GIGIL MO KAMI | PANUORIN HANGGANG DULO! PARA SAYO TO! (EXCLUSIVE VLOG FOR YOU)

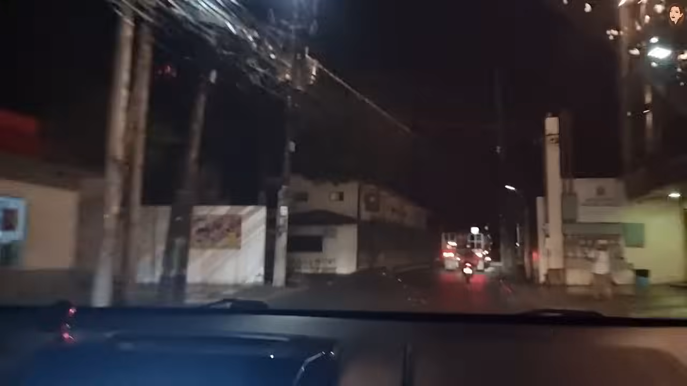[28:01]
Time check. It's 10:40. Nasa daan pa rin kami. Grabe ang traffic ngayong Friday.